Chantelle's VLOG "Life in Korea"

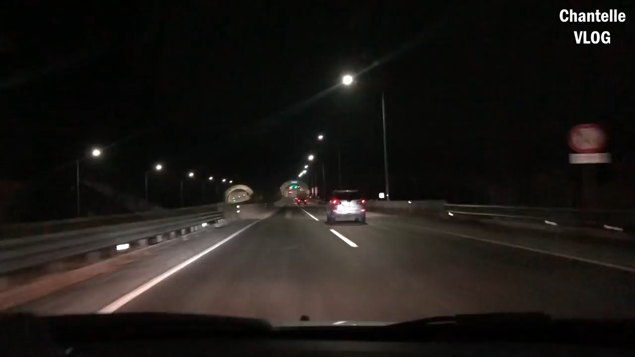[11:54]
we are headed to the east coast for the weekend
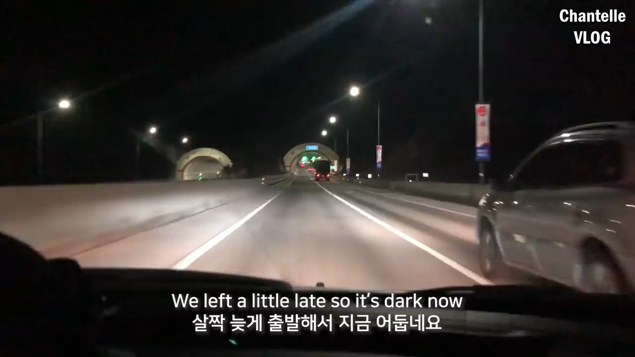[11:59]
we left a little late so it's dark now but one thing I want to show
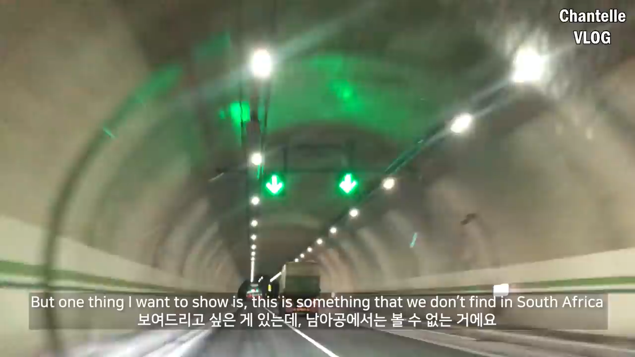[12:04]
is this is something that we don't find in South Africa
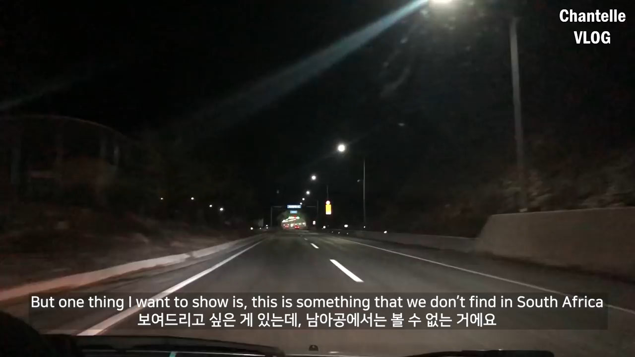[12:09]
tunnel after tunnel because there's so many mountains in Korea
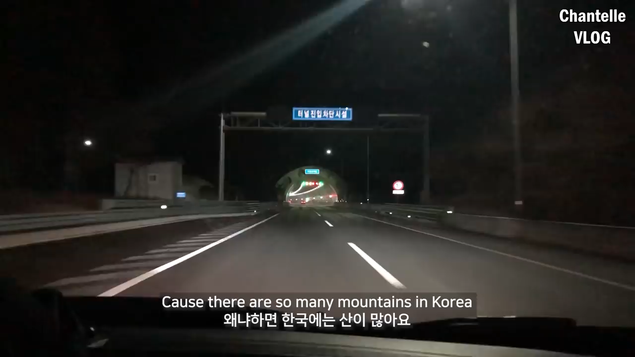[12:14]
you see we just left a tunnel and what do we have another tunnel